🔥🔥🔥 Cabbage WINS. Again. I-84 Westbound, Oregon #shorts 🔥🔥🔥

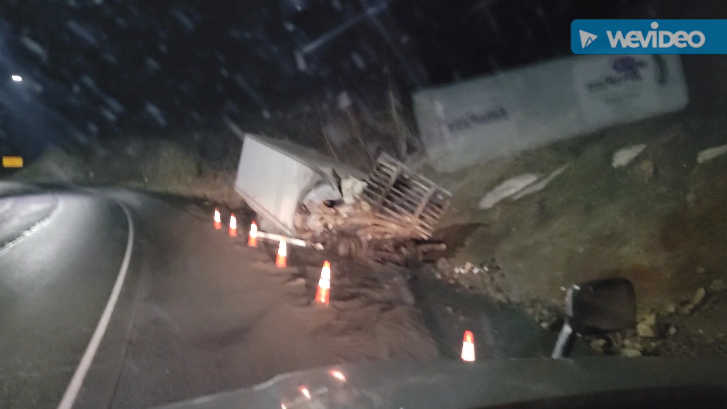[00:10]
last night if you look at how this truck is positioned i'm going down cabbage on 84 going west the cab is facing forward was left of the cab it swung around look at that welcome to oregon baby